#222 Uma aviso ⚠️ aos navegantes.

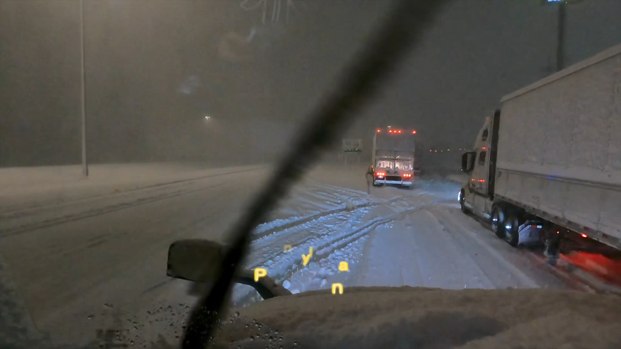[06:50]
A saída do... aqui é a saída da pista, tá parado. Esse caminhão pararam aí, não consegue saber onde que é a estrada e pararam aí. Eu parei aqui só para ligar a câmera. Comer um negocinho.